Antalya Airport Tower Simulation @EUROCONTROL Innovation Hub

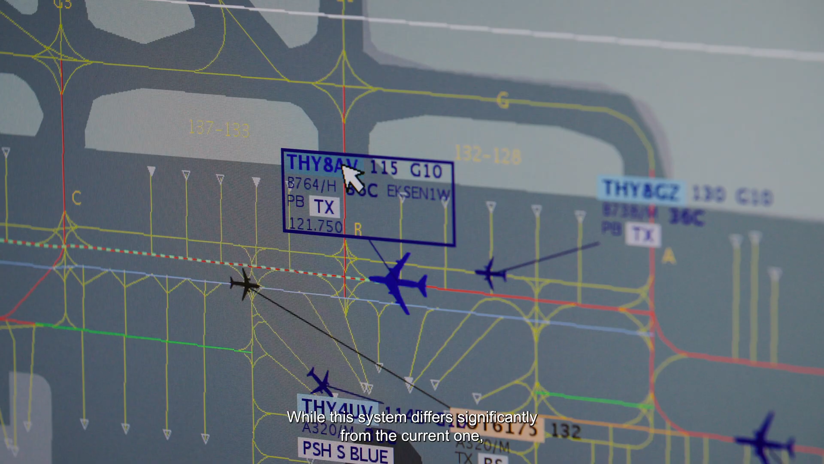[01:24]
While this system differs significantly from the current one, it will enable them to evaluate the future way of working. This will certainly require a lot of input into the system,